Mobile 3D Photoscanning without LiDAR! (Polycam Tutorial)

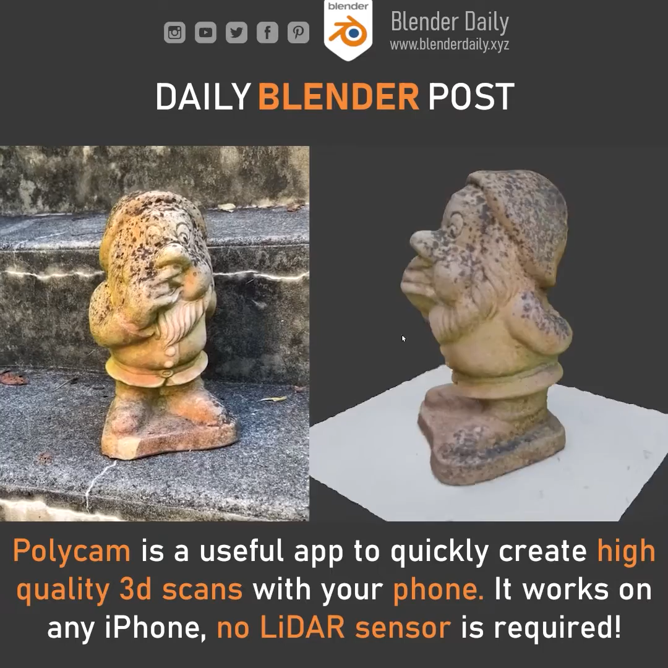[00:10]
It offers two different options to do so. One of them makes use of the LiDAR sensor that is built into newer iPhones and allows you to get results almost in real time.
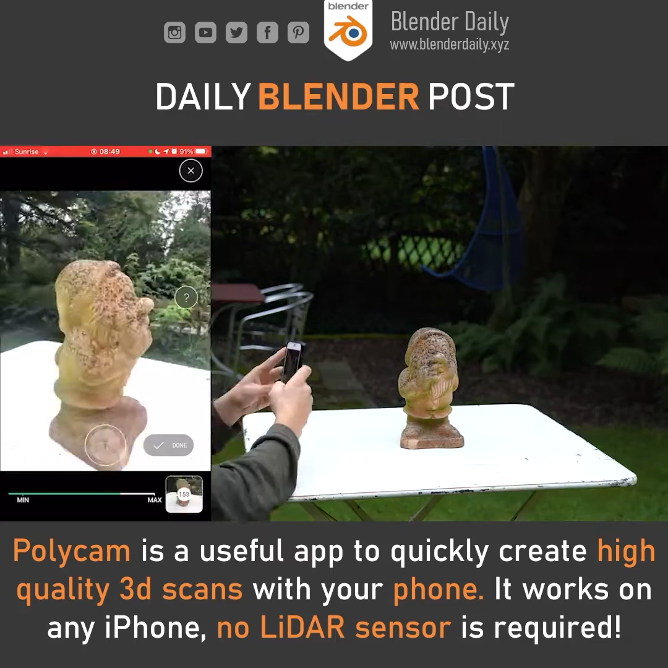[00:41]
of your subject from as many perspectives as possible. Once this is done you have three different processing modes to choose from.